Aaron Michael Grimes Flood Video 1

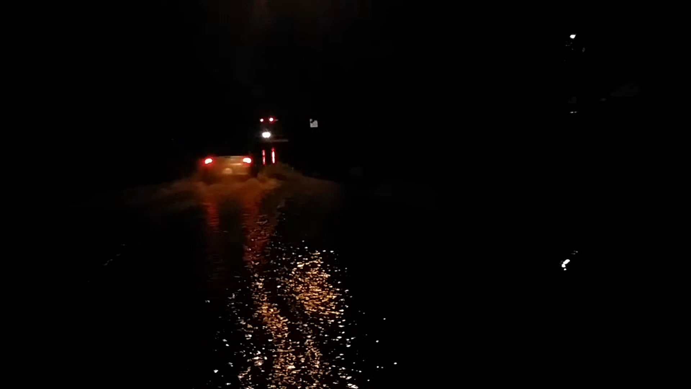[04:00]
Already having to slow down. Look at that. Every time. This is Richhart Street.
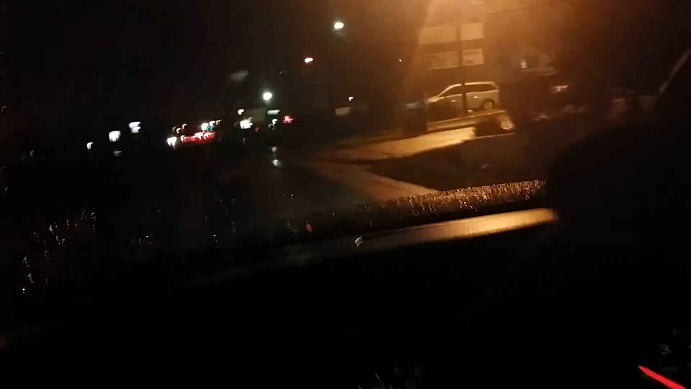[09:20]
Mine's dead in the door now. It's not coming on. It's because it got wet earlier. Yeah. Told you. This is ridiculous. Look at all these police down here.
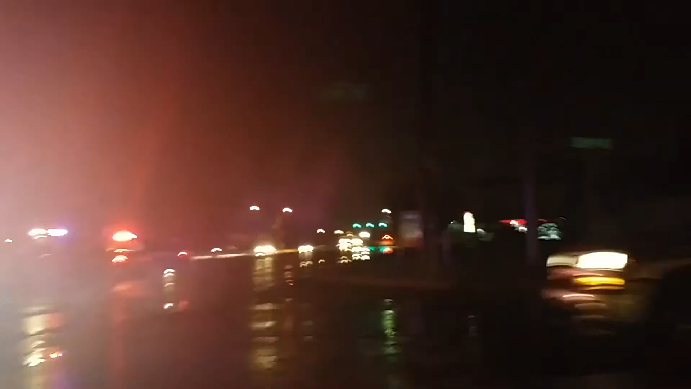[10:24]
Yeah, they got their night ahead of them. Though. Yep, all of them. There's more standing water in here. Yeah. This right here was 10 times worse. It's worse.
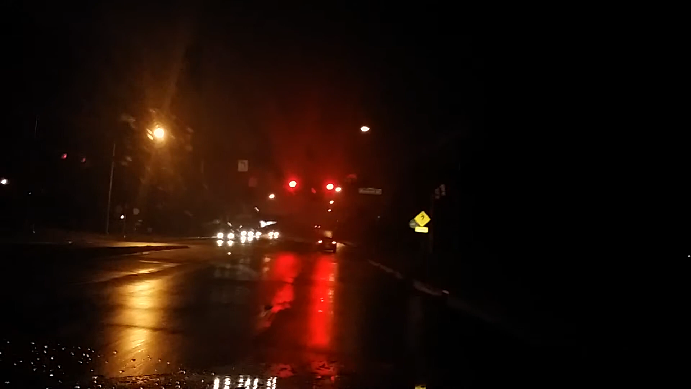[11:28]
Yeah, he ain't been there. He ain't been where he hit that when there was just that. All right, we ain't gonna be able to get back across here, so. We're gonna have to go down here and hit take a left. Right. Yeah, left. Left and left and first right, right here. Yeah. Right here.